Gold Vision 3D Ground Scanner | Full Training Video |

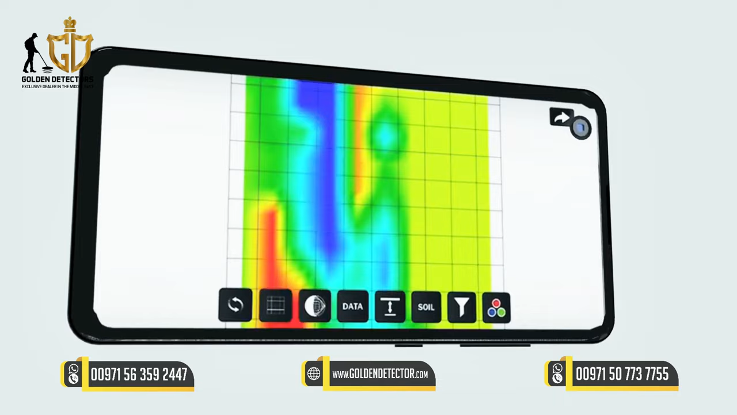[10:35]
1. Reset. Reset to automatic mode. From this option, we can reset the options and position of the 3D drawing to its original form.
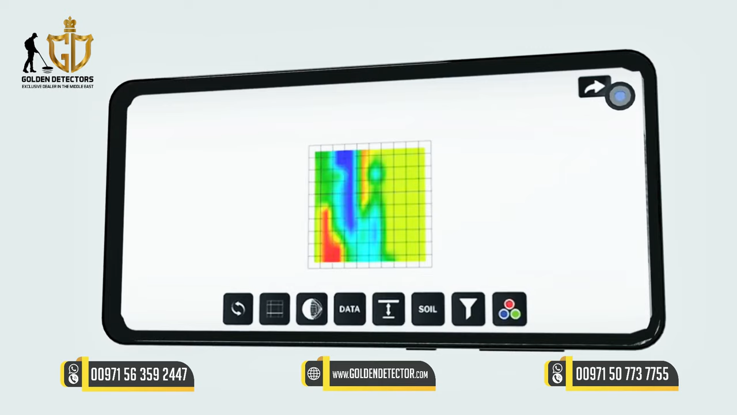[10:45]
2. Grid, or the surface of the ground located above the graph.
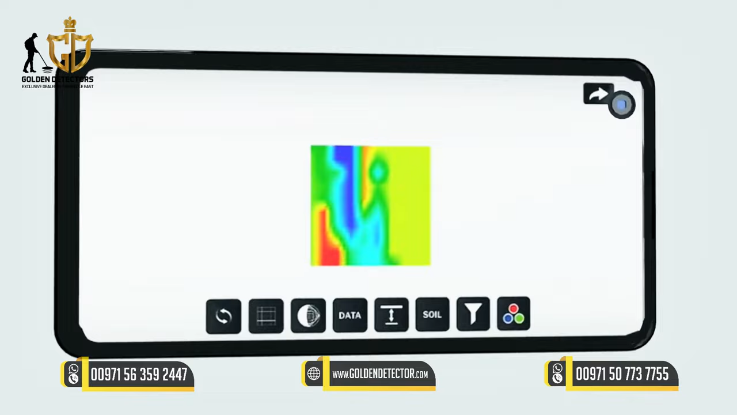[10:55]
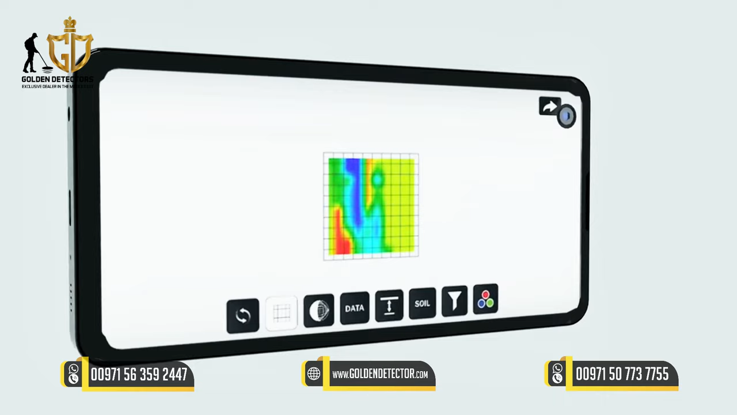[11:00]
Three, wireframe, which enables us to clearly see the graph as a wireframe view.